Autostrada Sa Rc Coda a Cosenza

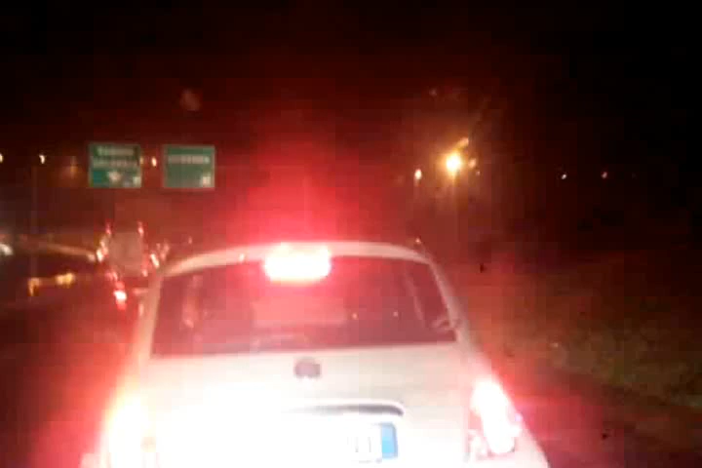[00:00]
Ed eccoci qui, questa è la situazione all'ingresso di Cosenza. Ricordiamo sempre il nostro sponsor unico, la ditta Domenico Le Rose, e ricordiamo soprattutto a lui che stasera si farà tardi sicuramente, perché questa è la situazione per chi deve entrare all'ingresso di Cosenza città. Sarà successo qualcosa, non capiamo bene cosa, cercheremo di capirlo più avanti.
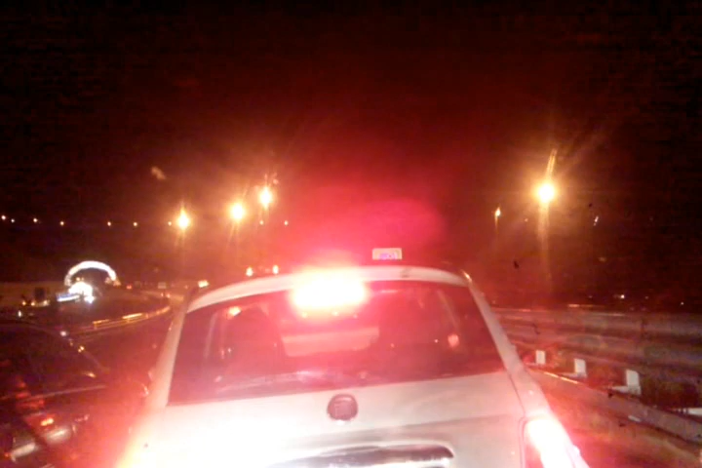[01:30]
Allora, sono 18:22 e siamo praticamente entrati adesso qui nell'ultimo tratto che poi ci deve immettere nella bretella che ci farà entrare a Cosenza, ma credo che difficilmente riusciremo a essere in città prima delle 7. Vista la situazione, ci stiamo muovendo proprio a ritmo come le formiche praticamente, quindi quasi quasi sarebbe il caso di andare a uscire a Rogliano e poi tornare verso Cosenza, anche se non sappiamo poi lì la situazione com'è.
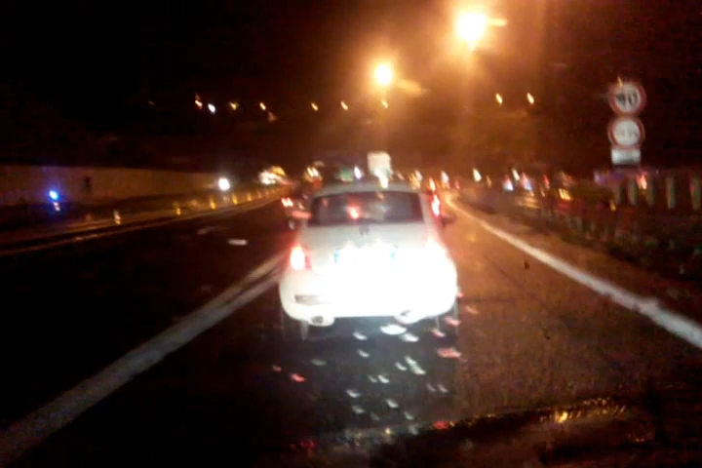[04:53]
fra poco vedremo l'insegna Cosenza, ma ovviamente a ritmo veramente da tartaruga, Io fra poco devo fare qualche telefonata per vedere se riesco a fare le commissioni che dovevo fare. E nel frattempo questo video mi ha dato la possibilità di documentare questa cosa. Ecco, qui c'è l'omino che parla, non si vede bene, ma c'è l'omino che parla con qualcuno da cui sta chiedendo. Adesso nascondiamo il telefono e chiediamo anche noi informazioni, perché se vede che stiamo registrando non ci dirà niente.
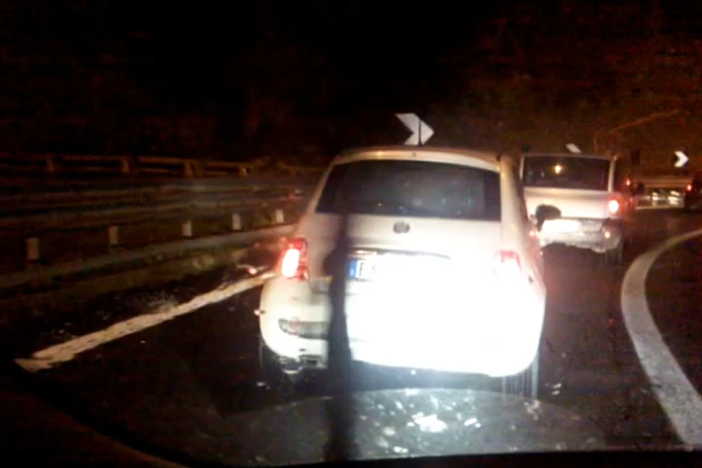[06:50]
Ecco qui, senza flash copriamo anche il numero di targa delle auto che stanno davanti, così non abbiamo problemi. Perfetto. Siamo curiosi di vedere avanti quello che sta succedendo. Sì, credo che anche dall'altro lato no, ma sembra che a entrare in autostrada ci sia meno confusione, quindi dovremmo farcela.